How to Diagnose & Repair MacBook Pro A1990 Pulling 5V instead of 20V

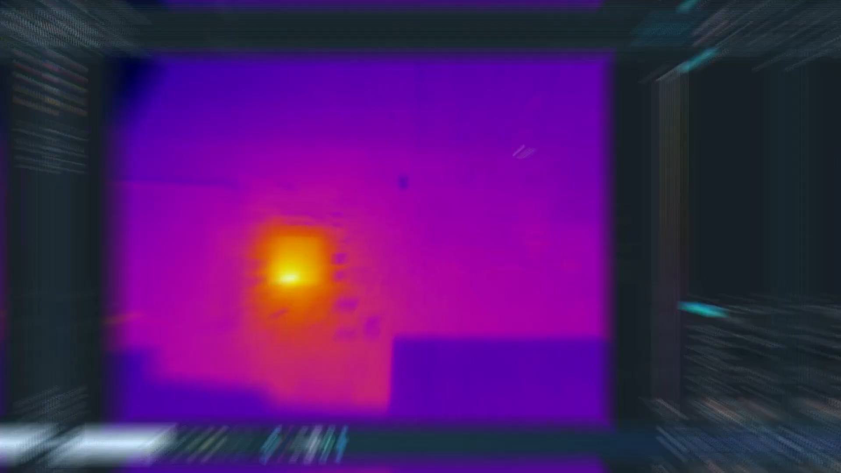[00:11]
Right here you can see that the PMIC is getting way too hot and it's definitely short.